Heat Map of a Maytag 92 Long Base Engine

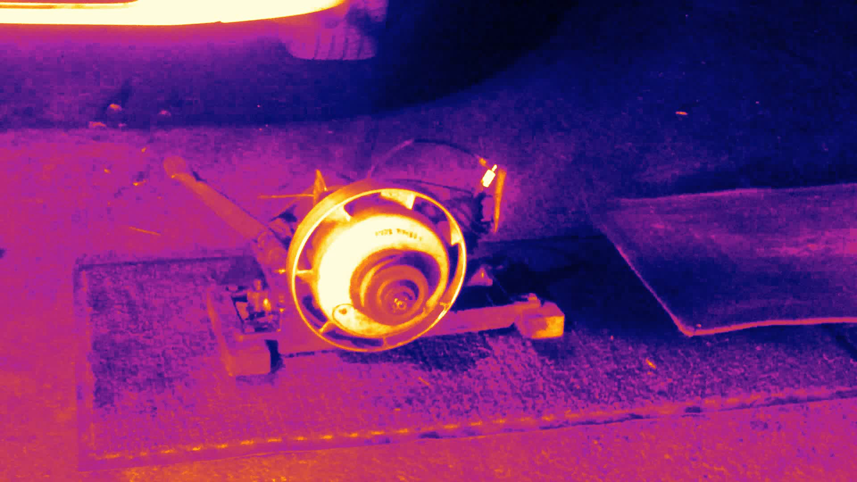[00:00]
1928, Maytag 92 M. This is its second run after being restored. Well, not restored, but fixed.